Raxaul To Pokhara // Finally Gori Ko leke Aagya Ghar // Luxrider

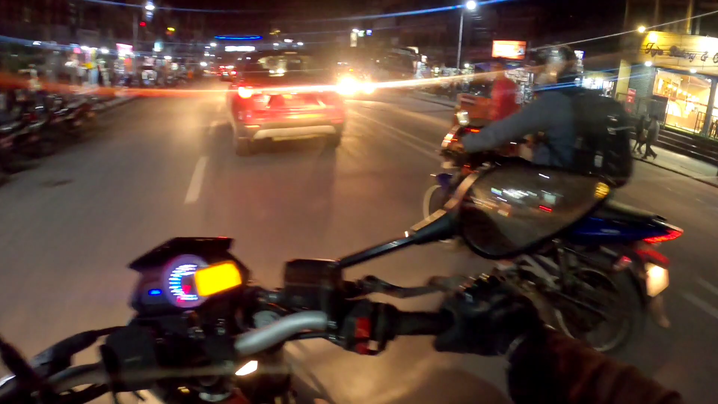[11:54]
तो ये आप देख लो, ये सृजना चौक है, सृजना चौक के ब्रिज है ये ऊपर।